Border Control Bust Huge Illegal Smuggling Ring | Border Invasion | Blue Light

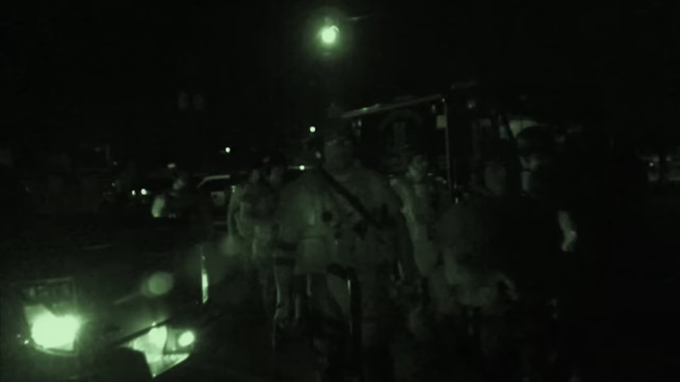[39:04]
Later that night, after the team have been debriefed by Rico, they get kitted up and head out to hit the address.
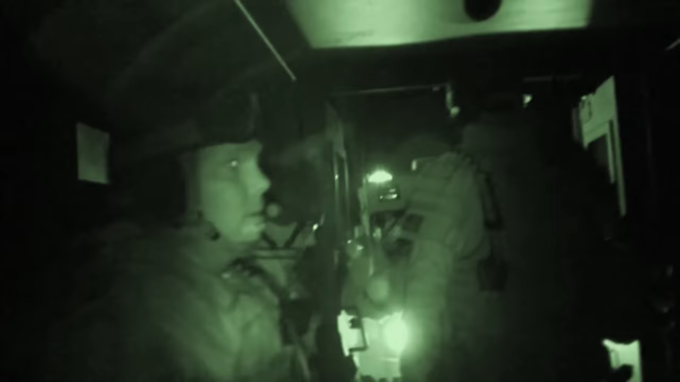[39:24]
As the suspects have their own surveillance cameras, SWAT will hit the properties hard and fast to take them by surprise.
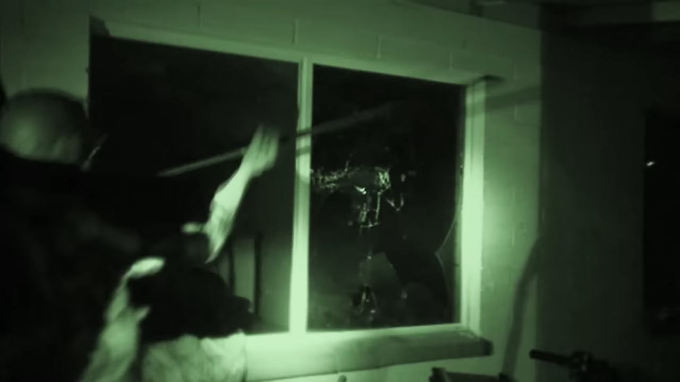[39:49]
Before the people in the house can react, the team smash and rake the windows.
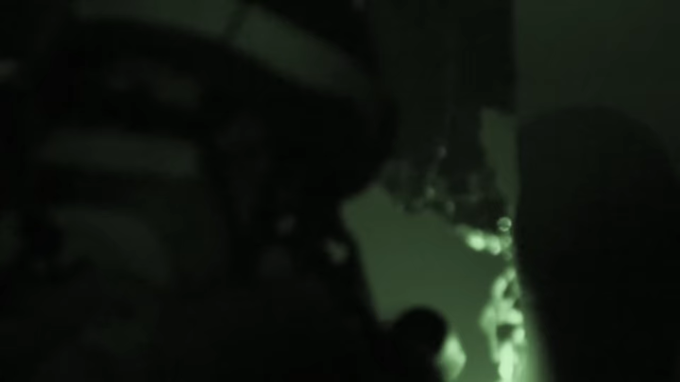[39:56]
You need to do it now with your hands up.
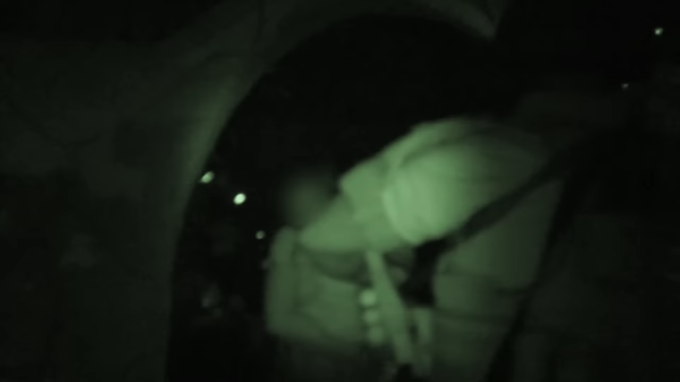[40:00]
family living at the property are brought out.
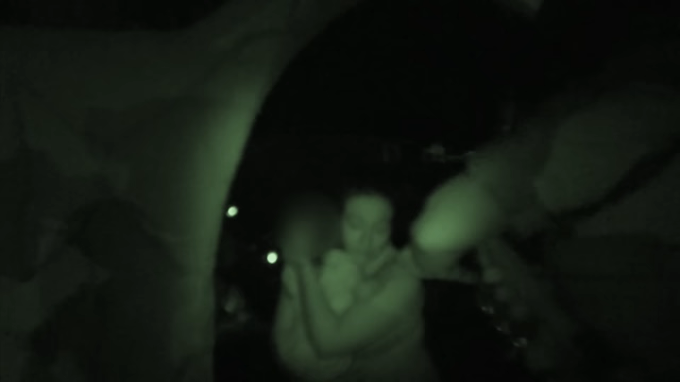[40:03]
Hey, Glenn, we got the 101 coming right behind us. Stay behind me.
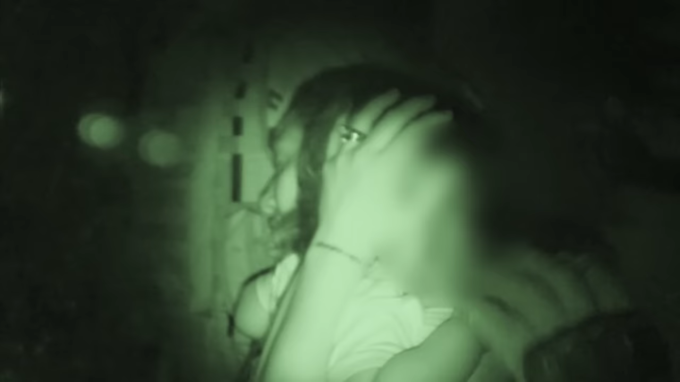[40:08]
This way.
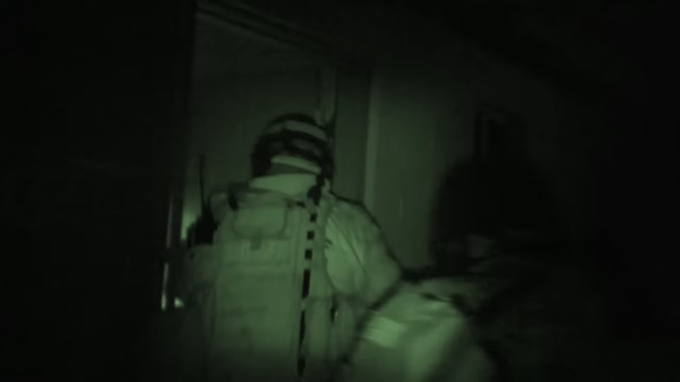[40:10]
The suspect is still unaccounted for, so SWAT enter the house to search the property thoroughly.
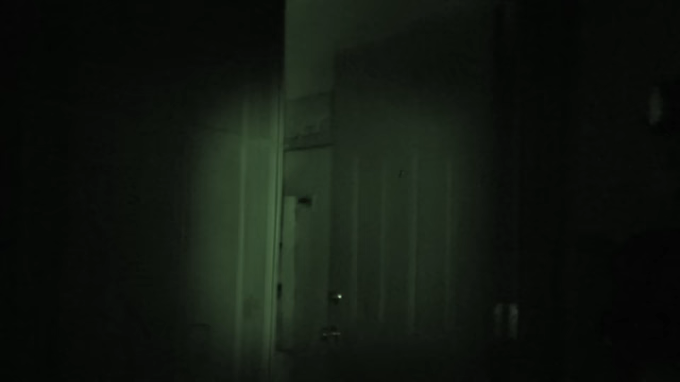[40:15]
In the living room, Rico discovers a large cache of weapons.
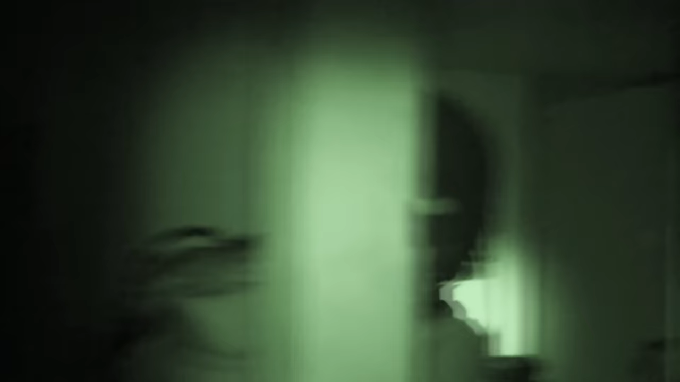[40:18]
There's guns everywhere.
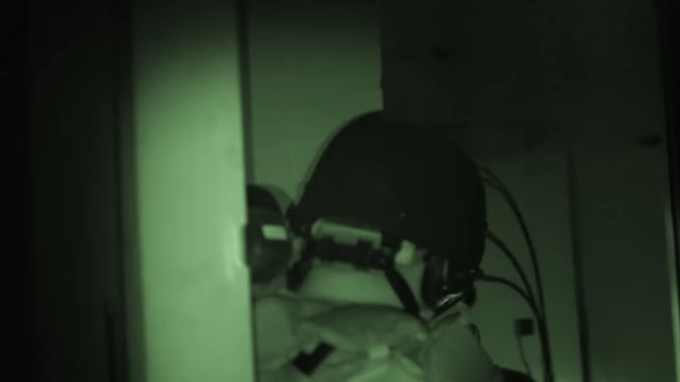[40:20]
Guns on the wall, everywhere, so guy come through that door.
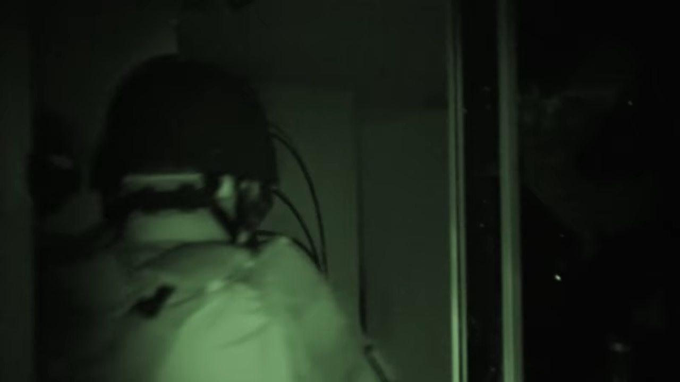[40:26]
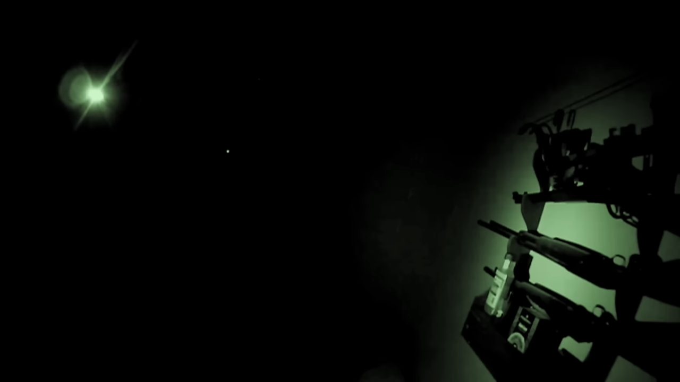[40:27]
By the way. The team move on to the property next door.
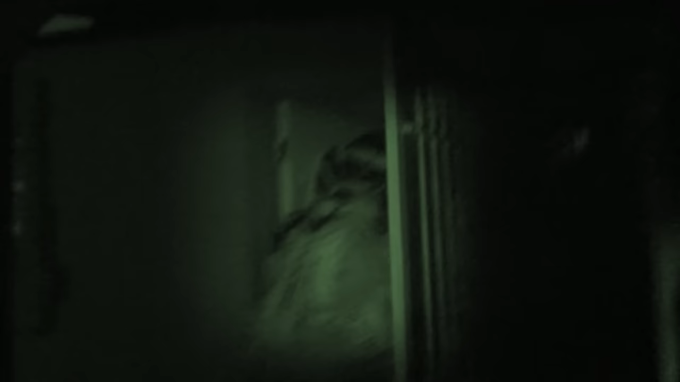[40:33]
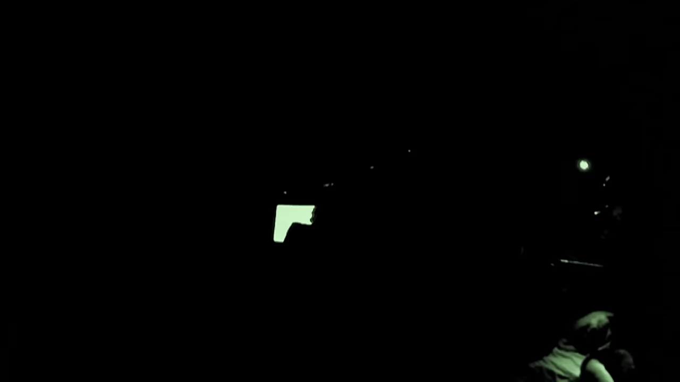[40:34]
The main suspect isn't found, but they do find his associate hiding from the deputies.
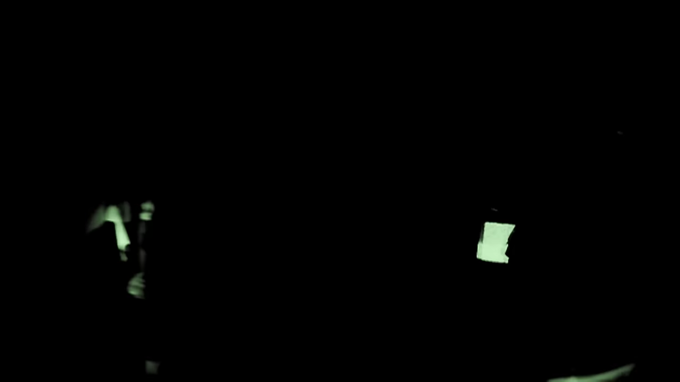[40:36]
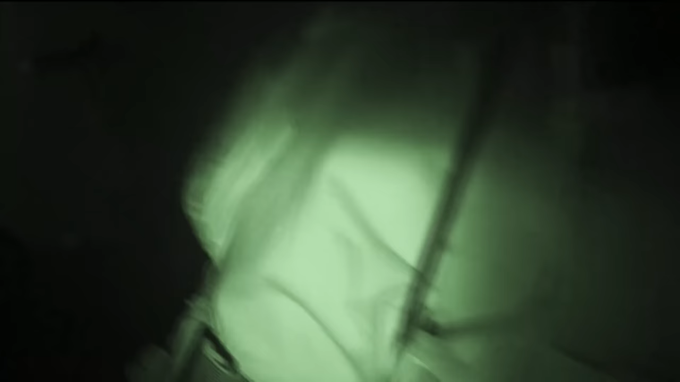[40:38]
He's also wanted on a drug-related warrant and is arrested.
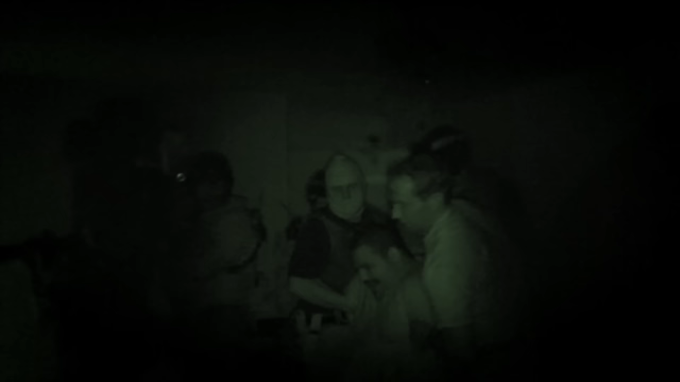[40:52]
Despite not being able to apprehend the main suspect, it's a good catch for the Maricopa County SWAT team.
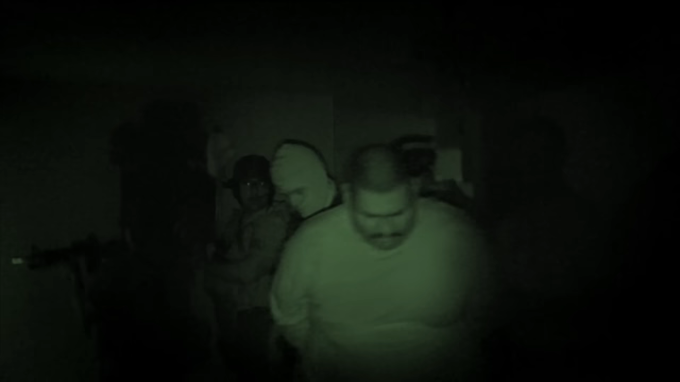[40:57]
If we start picking off drug dealer by drug dealer and put them through the system, we're putting a little notch in the big scheme of things.